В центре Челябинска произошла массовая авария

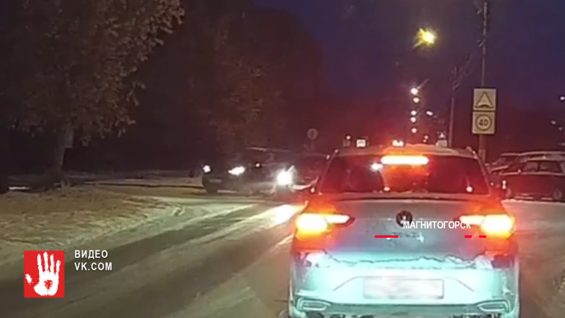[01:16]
К счастью, столкновение было не сильным и помощь медиков никому не понадобилась. Стали известны подробности о погибших страшной аварии в Саткинском районе.